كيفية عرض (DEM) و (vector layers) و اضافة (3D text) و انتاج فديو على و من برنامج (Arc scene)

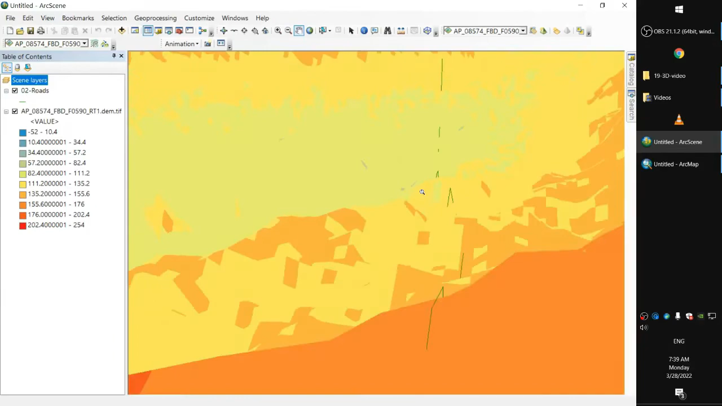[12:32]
للحس ان الـ polyline ماشي مش ماشي فوق الـ layer او ماشي خلال الـ layer فيه نقاط الـ polyline تحت الـ layer وفيه نقاط الـ polyline فوق الـ layer
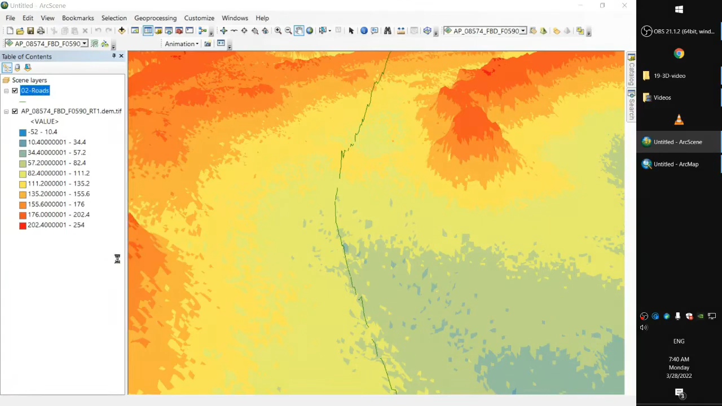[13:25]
فمسلا نخليه 25 متر نظر نزود فيه الغيط لما الى حد ما خدم الـ الهدف اللي احنا هايزينه مثلا نخليها نقول 500
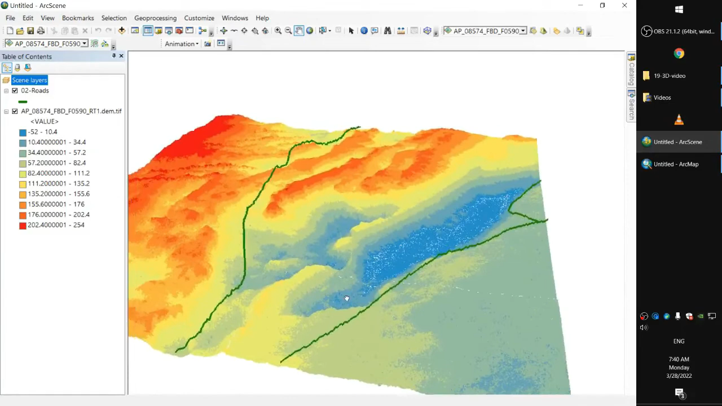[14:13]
ده طريق ودي النوترون العلمين وطريق محور الطبع ممتاز الوقت ينشوف مع بعض زي نضيف 3d text قام بالـ digital elevation موضر على البرنامج الـ arc scene حيث كجزء من الفيديو اللي احنا بنحاول ننتاجه ومحتاجين نعمل لالاييرز اللي موجودة دي. هنشوف كده مع بعض. البانل اللي نقدر نتحكم فيه ها نضيف في 3D Graphics.
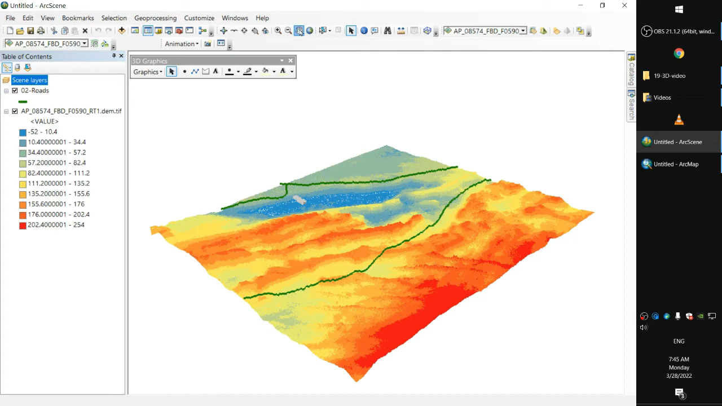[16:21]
نفس اللي عملناه مع الـ Polyline.
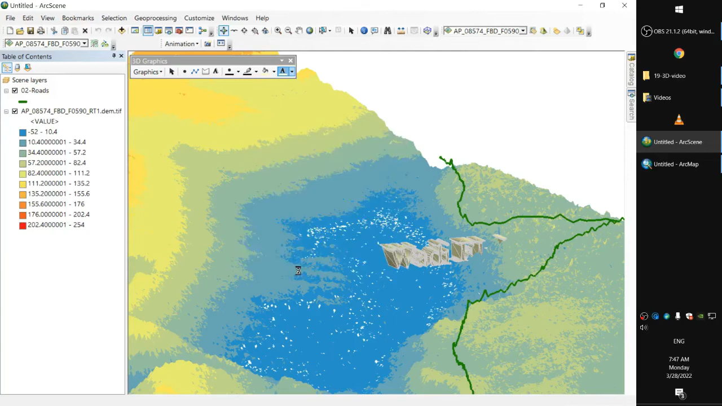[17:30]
خليها مثلا 300. ميوين. ممكن نخليها كمان. خليها 1000 مثلا. واحد كيلو يلا. وممكن نخليها قيمة اصلا.
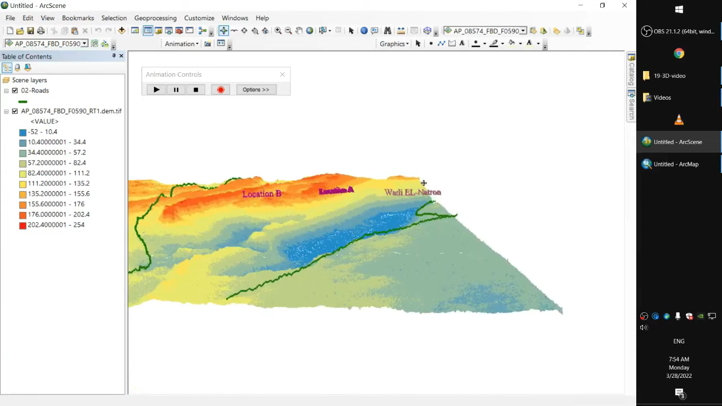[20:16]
out ناخد جاولة نلف حولين اللير ككل او لما نخلص ندوس على نفس الزرار التاني نفس record التاني عشان يوقف التسجيل
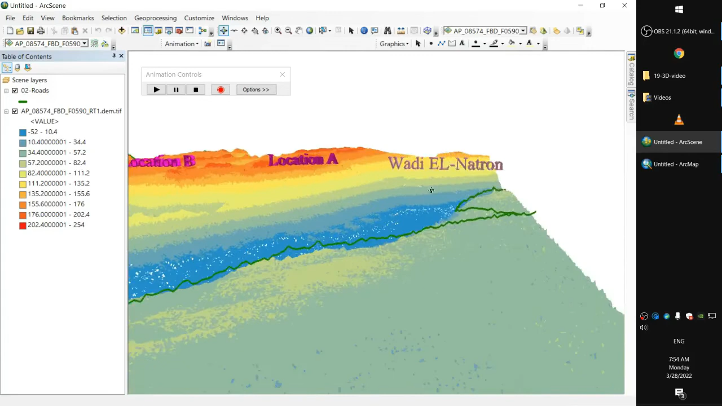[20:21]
ندوس على play كده بحيث نعيد عرض للجوز اللي احنا سجلناه والموفمينت للكاميرا دي ممكن نسيبه في الانيميشن فايل زي ما قلنا
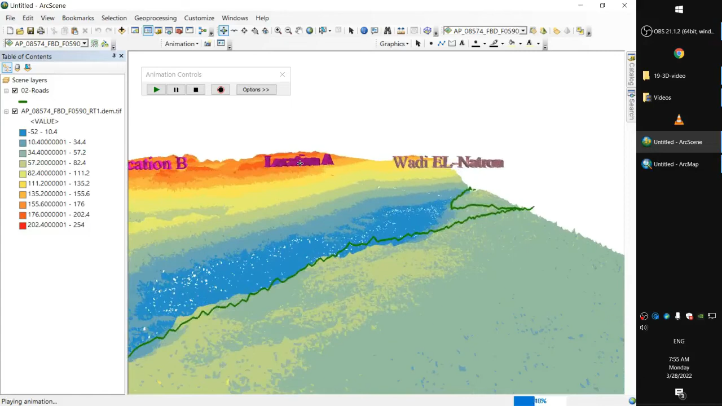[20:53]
بحيث لو حابب عرض او انتك كذا فيديو موجود عندي بحيث لو احتاج تستخدمه او تاني او لو عايزه اعرض نفس
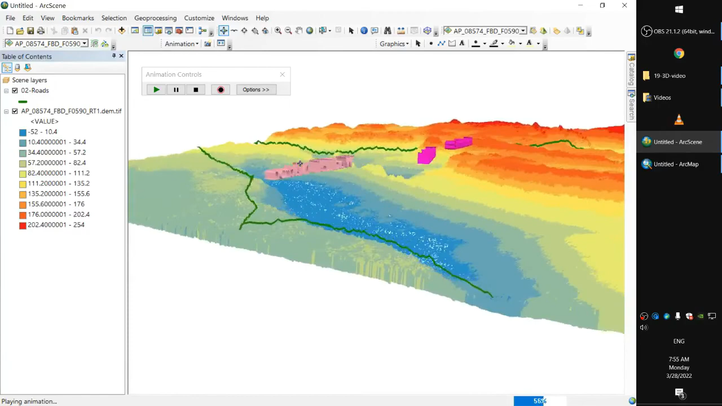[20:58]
خرج نفس الفيديو نفس
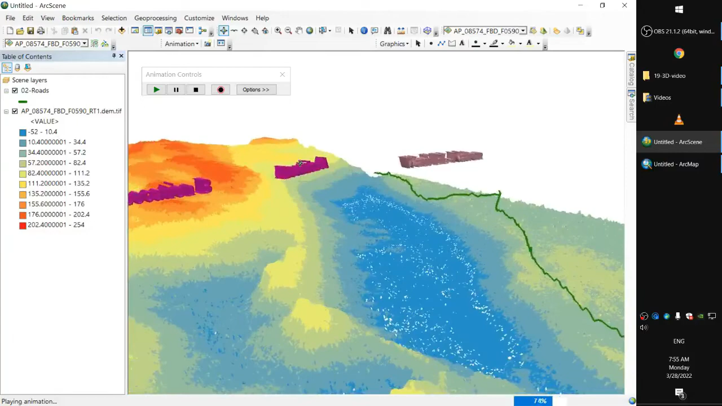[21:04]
الموفمينت بس على layout مختلف كذا دير مع بعض بشكل مختلف نروح تلك على الانيميشن وندوس save animation فايل